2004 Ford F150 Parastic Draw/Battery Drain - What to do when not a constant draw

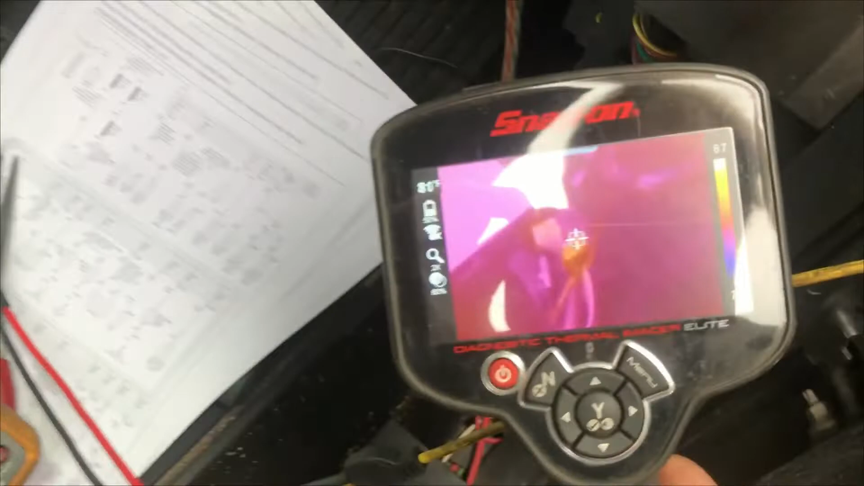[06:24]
and you can see that that does light up now it's not
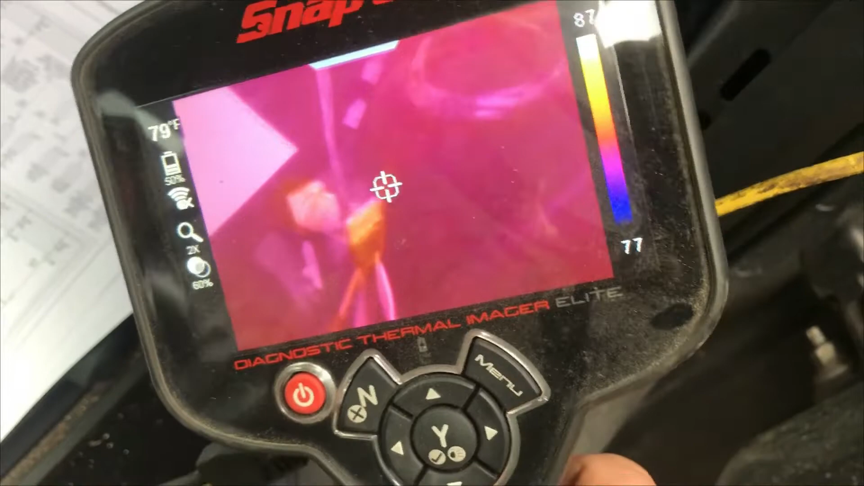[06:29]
On screen: spot 79°F
tremendously bright compared to the rest of the surrounding area because if you look
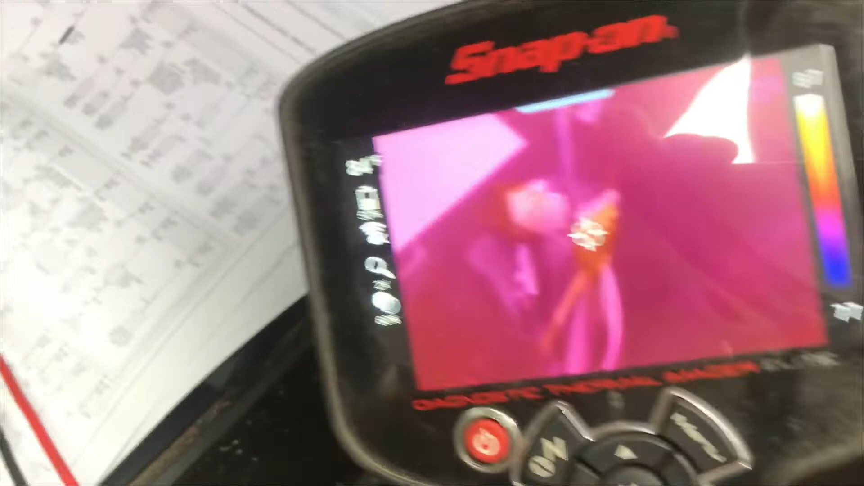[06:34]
at if we get that clear over there if we look at the scale on the right the
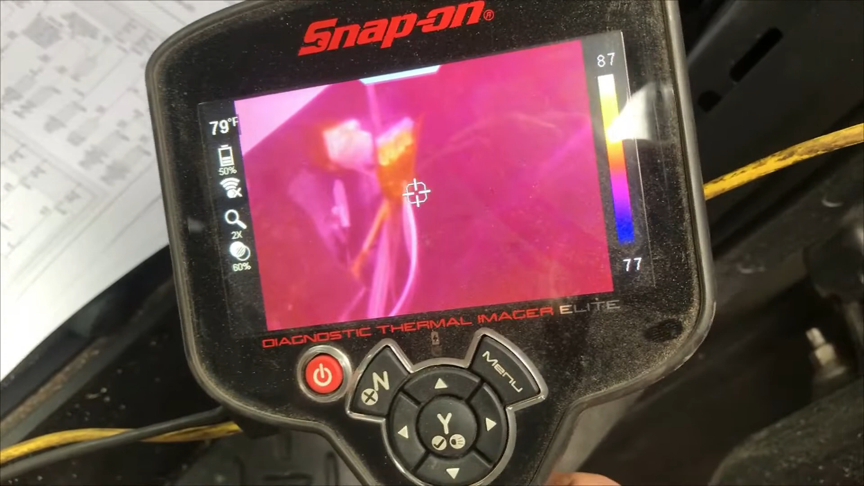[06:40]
On screen: spot 79°F
hottest temperature it can see is 86 87 the lowest is 77 so it's not like it's just scorching hot compared to ambient but we can see
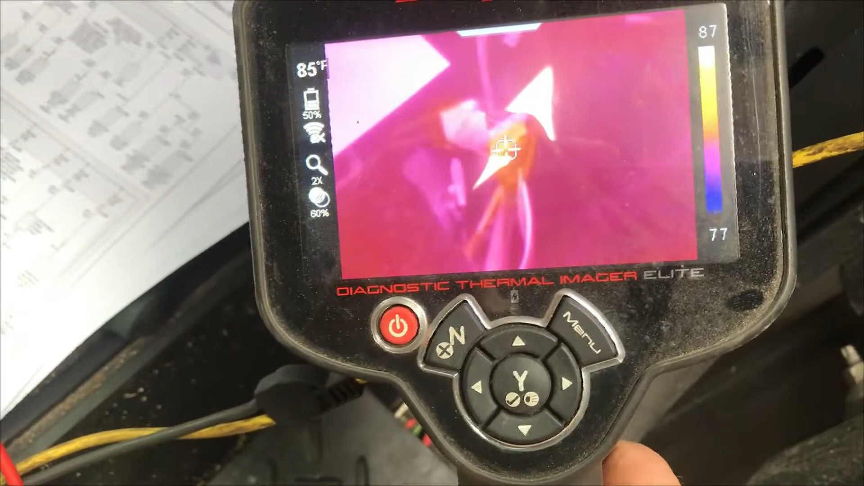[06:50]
On screen: spot 85°F
that that is lighting up so that is getting warmer than ambient whereas
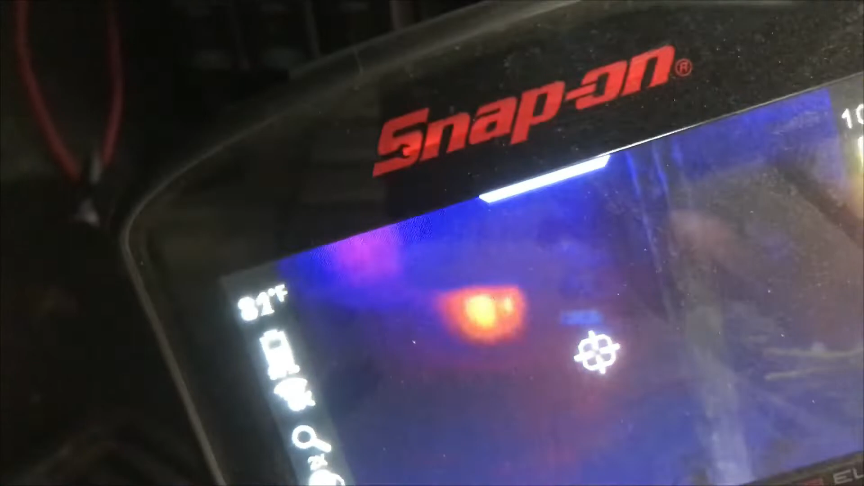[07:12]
so if we're over here we can see other stuff that that's got heat so there is
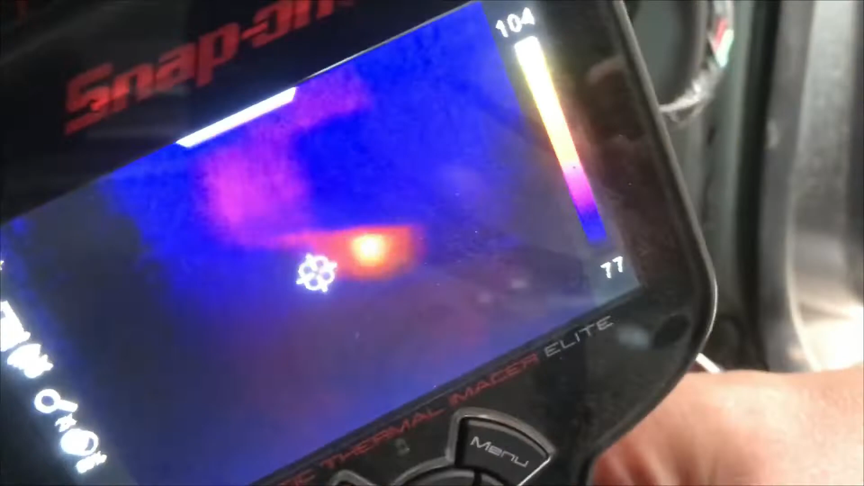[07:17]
that guy right there that's awfully warm probably